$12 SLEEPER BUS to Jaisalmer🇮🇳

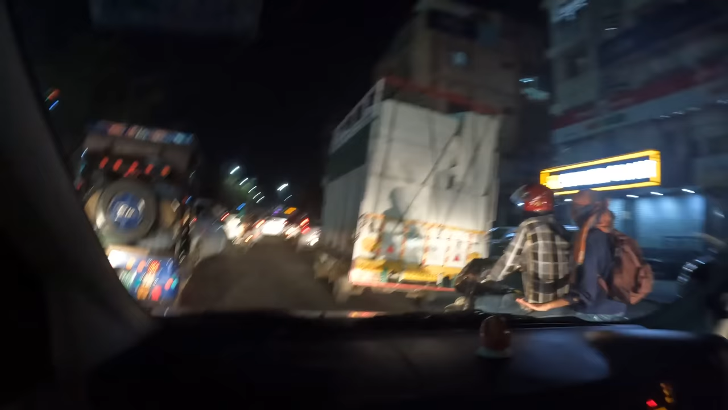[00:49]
And so, yeah, we've got the Jaipur traffic, the usual craziness. We've got motorcycles coming through.
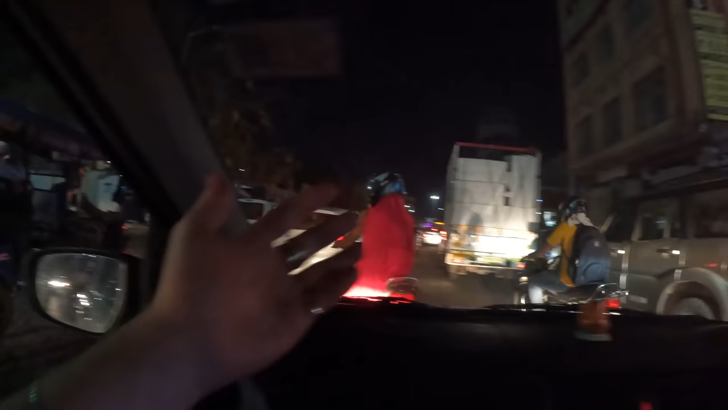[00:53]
We've got tuk-tuks honking their horns. A little bit of everything happening. So, yeah, guys, not going to share with you too much on the drive here because it is kind of dark.
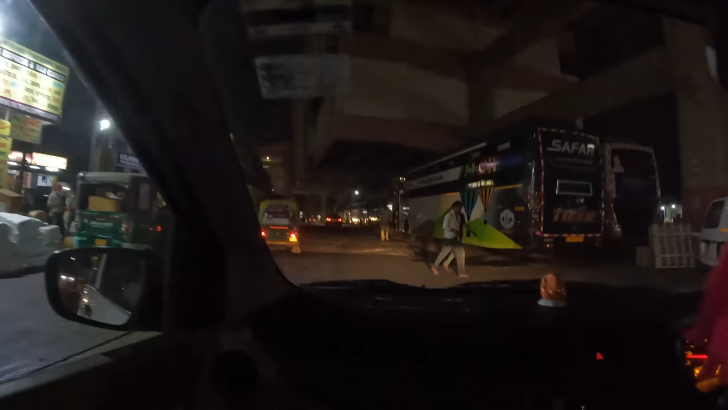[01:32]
All right, looks like we're arriving to the bus station here because we are now driving through a tunnel of buses. We got the metro above us and quite a few.